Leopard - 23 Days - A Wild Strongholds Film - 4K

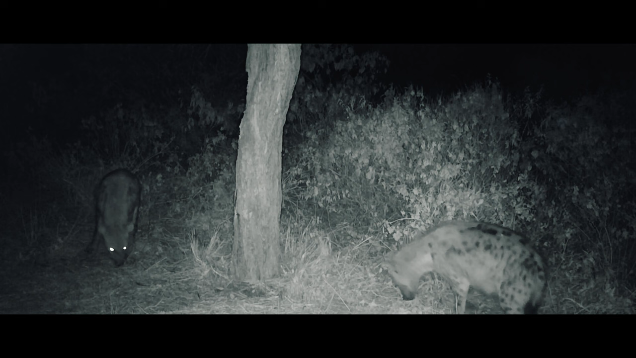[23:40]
Largest of the hyena family, these spotted hyenas are the first to catch the scent of the fresh bait site in the hope of an easy meal. Later that night, this mature male leopard, which the team was hoping to catch a glimpse of, also catches the scent and begins feeding on the bait.
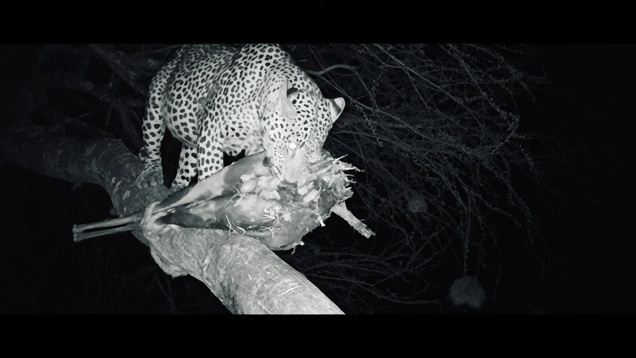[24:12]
At many other bait sites around the concession, various leopards of different ages also feed throughout the night.
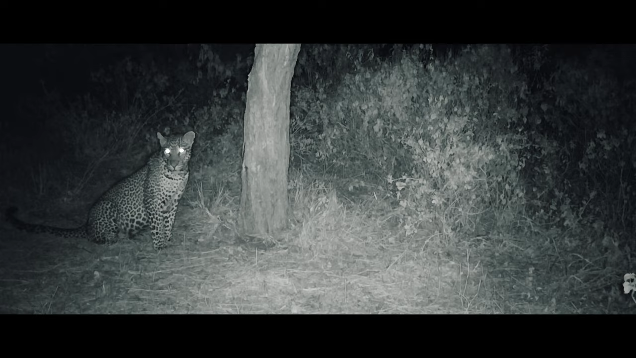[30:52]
Let me just check the height of him. His shoulders. See that line? This thing's that high. Yeah. At the shoulder. He doesn't have a massive head. You think maybe he's still young with that smaller head? So I just want to see a bit more footage.
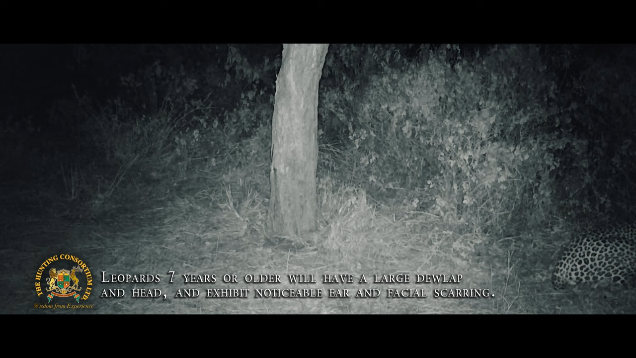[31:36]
The introduction of trail cams has helped us massively. First of all, to get an actual portfolio of the cats that you have in the area. You start understanding the quantity of cats you have, who they are, their age. You can age them.
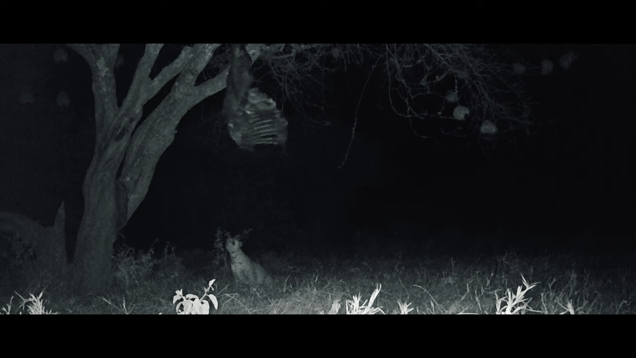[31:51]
You know, in this particular area, there's this cat, he's still too young, but we're gonna bait him so that every year we can see him. And the fact that we have trail cams to follow that helps us.
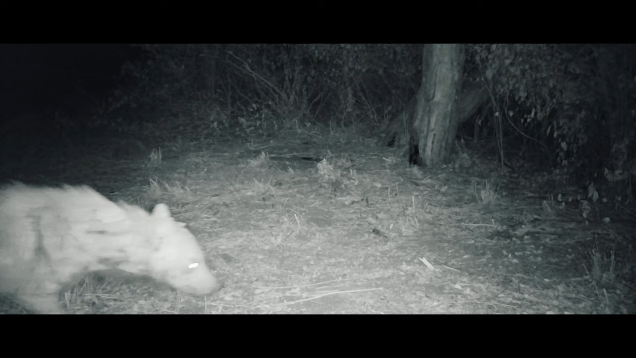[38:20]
It's a female. But this might be a male. Female. Wait, go back. There's a male.
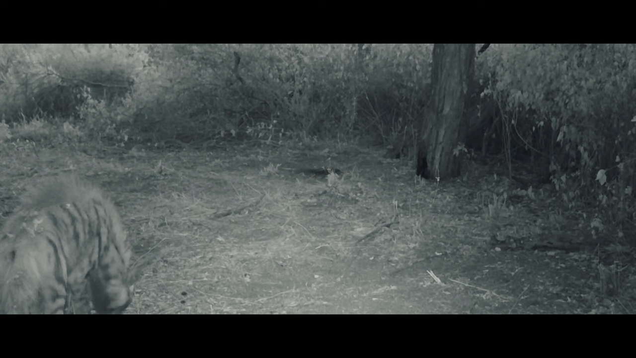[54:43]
Once again, only the striped hyena finds interest in the bait.